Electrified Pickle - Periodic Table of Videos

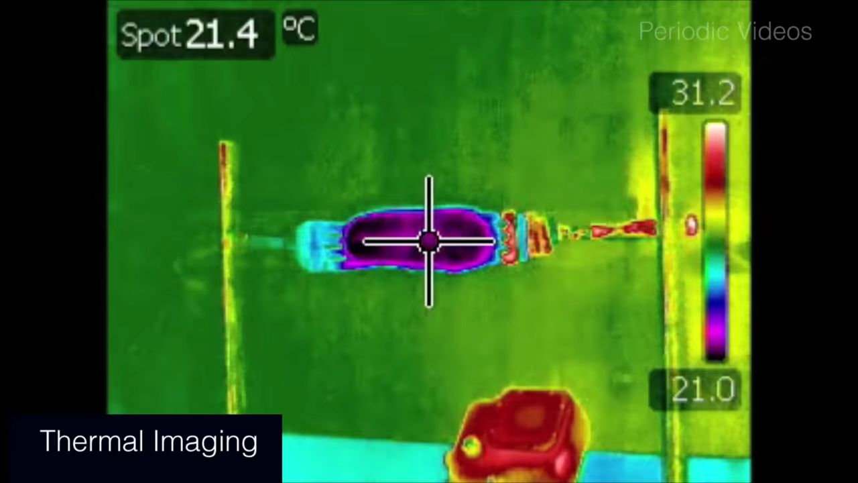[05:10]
On screen: spot 21.4°C
end where the light is coming from gets much hotter than the other end.
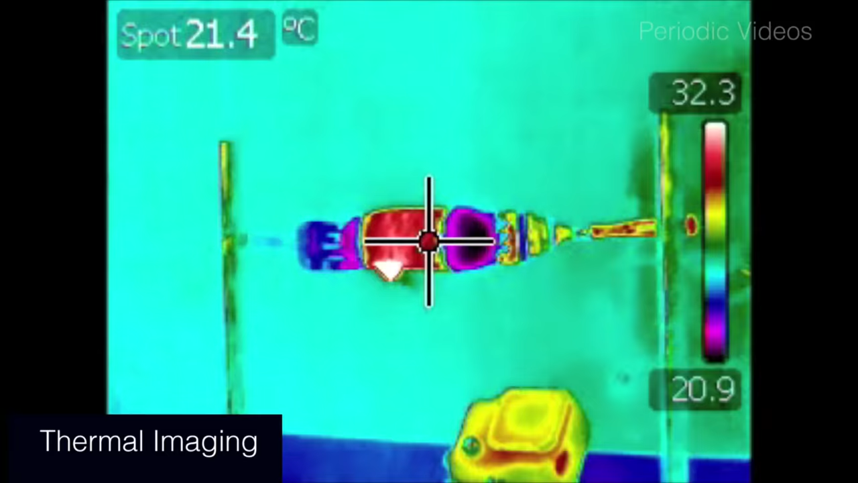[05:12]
On screen: spot 21.4°C
We then thought that it would be interesting to try and increase the resistance of the middle of the gherkin.
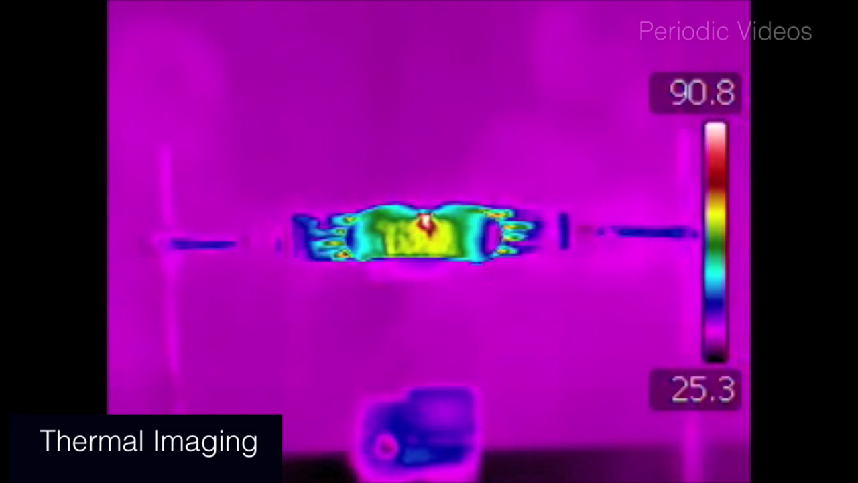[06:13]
And in fact what we found when we looked with the thermal imaging camera indeed it did get very hot there. Interestingly even when Neil had cut it it didn't get hot enough to give any emission from the sodium. But you may remember we got quite excited why it went at one end rather than the other. And quite by chance in this experiment what happened was that one end
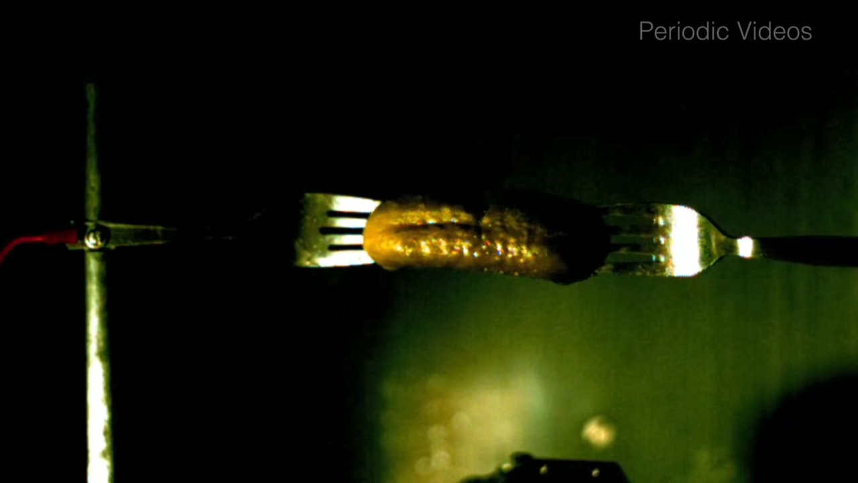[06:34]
lit up and then after a bit the other end lit up. For a few moments both were glowing and then it went to the other end.
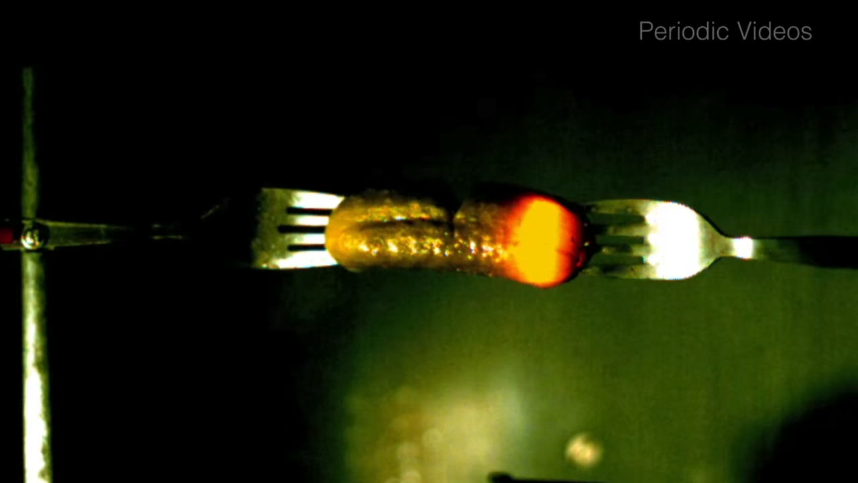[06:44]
And you can see really well with the thermal imaging camera that the
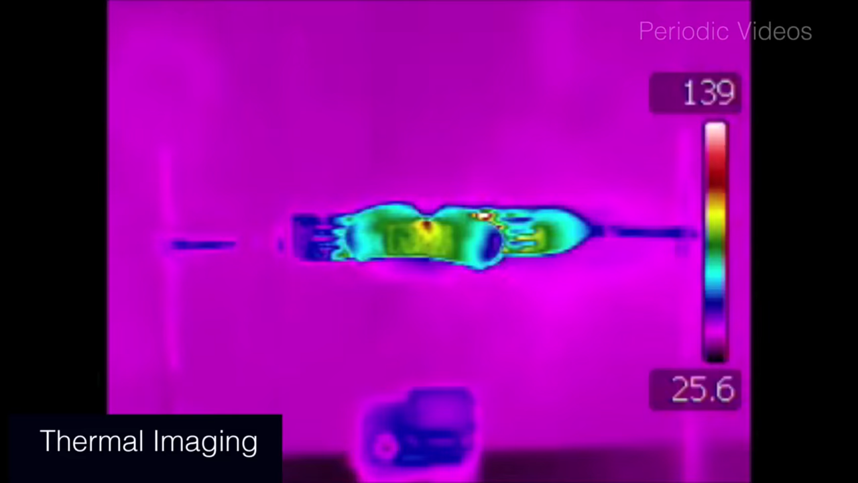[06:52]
forks themselves the prongs of the fork get very hot.
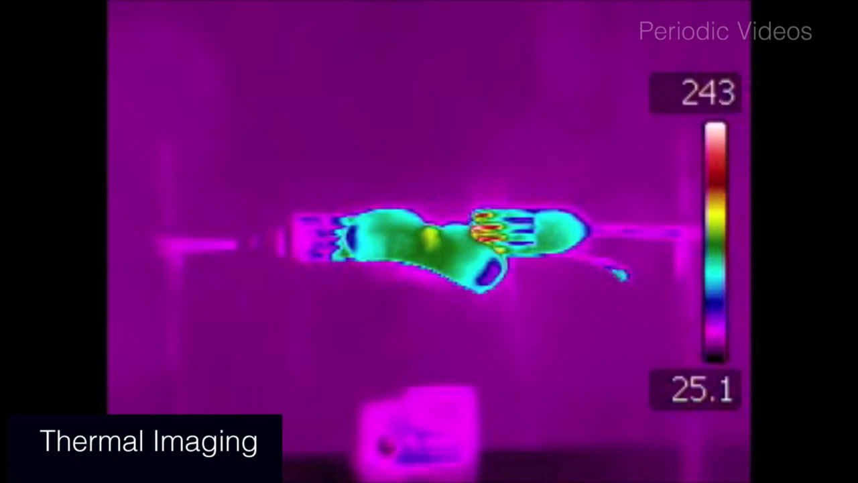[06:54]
Because they're conducting away the heat from this hot zone.
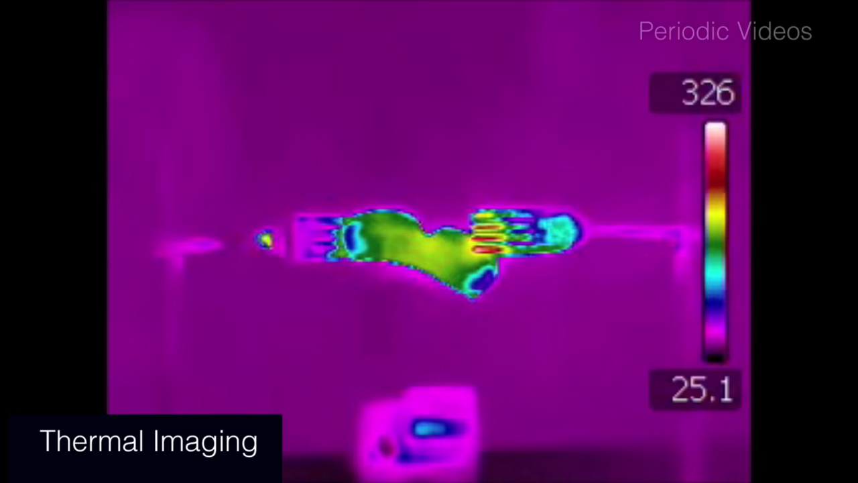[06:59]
I have no idea why it changed from one end to the other.